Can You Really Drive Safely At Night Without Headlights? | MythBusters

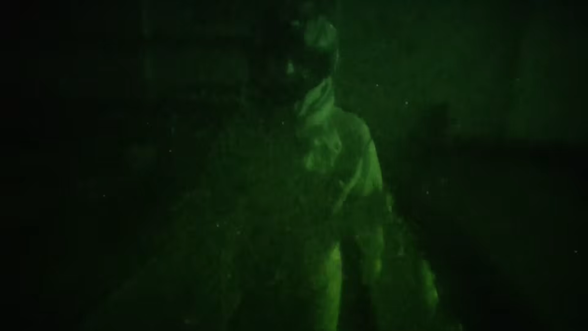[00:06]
All right, so I have been sitting in the dark for 20 minutes. My eyes are completely adjusted. You know what? I'm actually surprised at how well I can see right now.
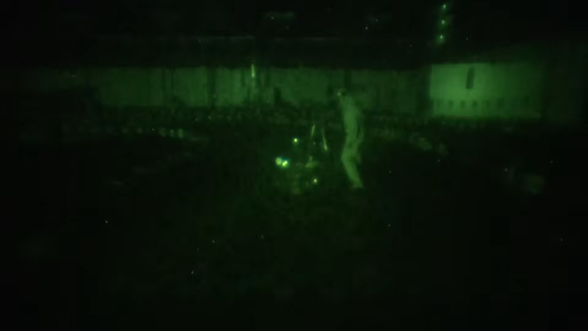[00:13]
With nary a trip nor a stumble, Tori makes his way to the cart.
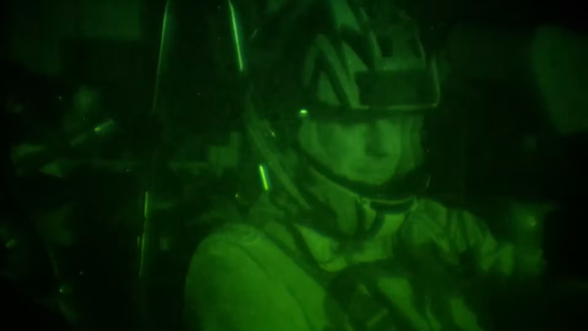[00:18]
The flag drops, and he's off to a start that's more like a stop.
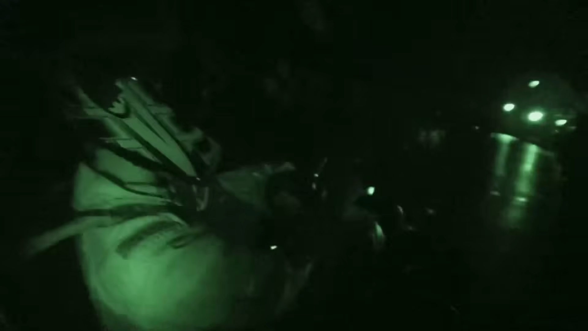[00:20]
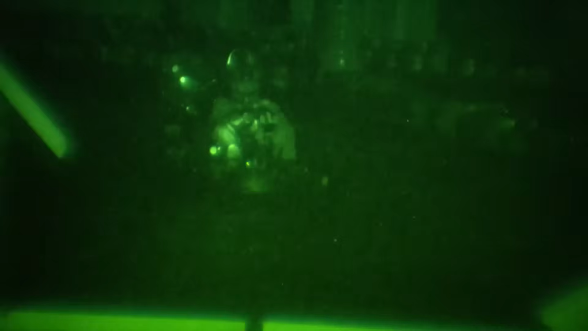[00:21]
That was so hard.
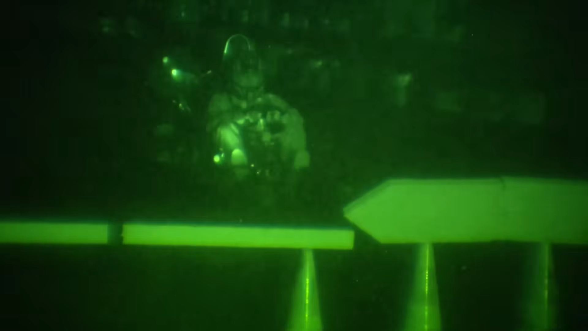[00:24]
I couldn't see anything. I had to get, like, six feet away from the sun before I could even tell which way to go.
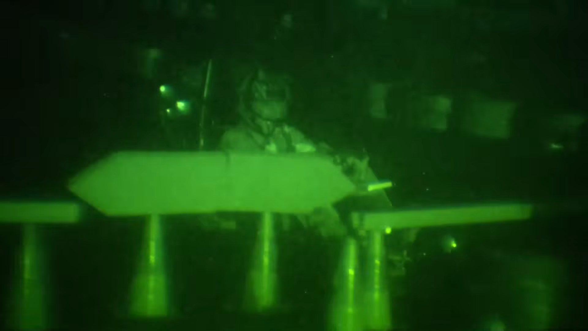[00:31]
Jesse, of course, had the same problem. But it's what happens next that shocks the fans.
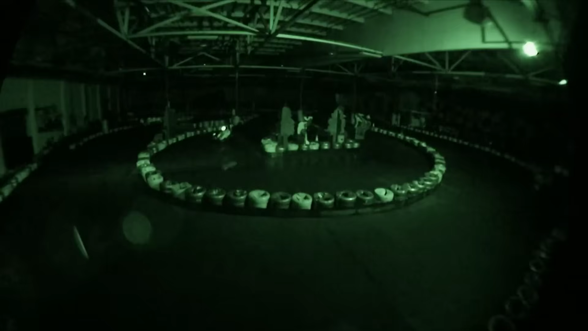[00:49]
I mean, you see shapes here and there. You have no idea. You're going to crash into something at any moment.
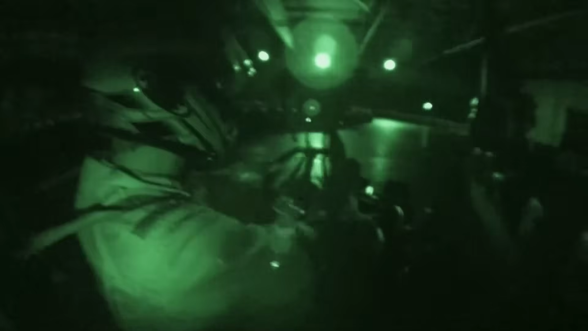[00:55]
The fact that I didn't hit the moose or the log, I think I just got lucky.
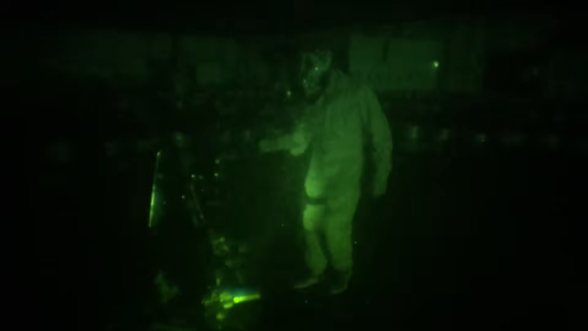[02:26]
So Jesse helps out with a flashlight. Here we are. Okay.
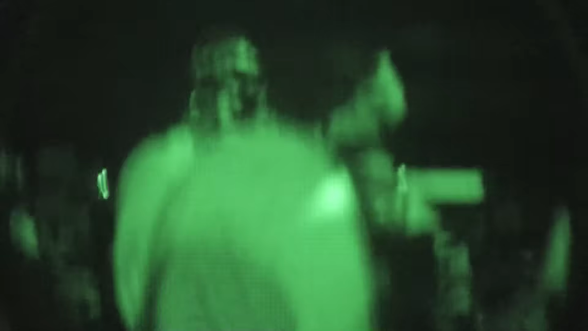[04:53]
I mean, it is truly tunnel vision. You have no depth of field. You have no peripheral vision. I mean, I must have banged into the walls, you know, half a dozen times.
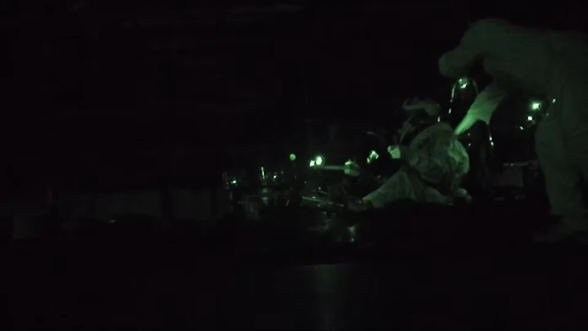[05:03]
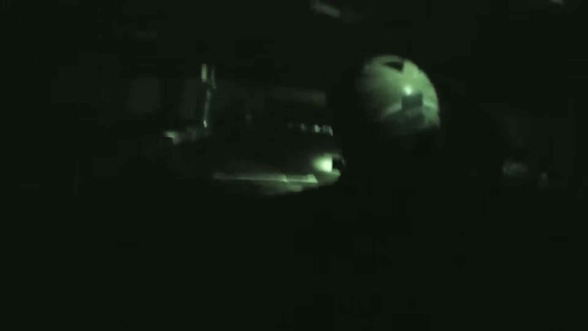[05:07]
Now, Officer Jesse gives chase, and you get the feeling it won't be long before justice catches up with our scoundrel.
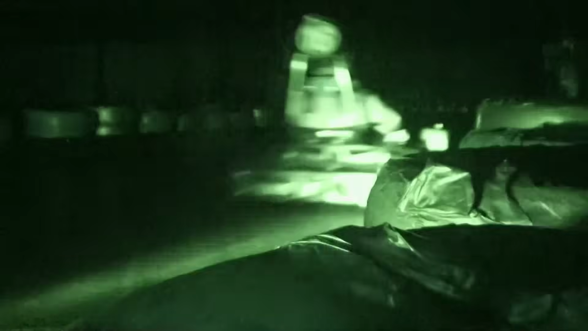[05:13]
And then you have the cop chasing you, and, you know, that's a whole new game where it's like now you have the stress of somebody catching you, and you're having to react quickly.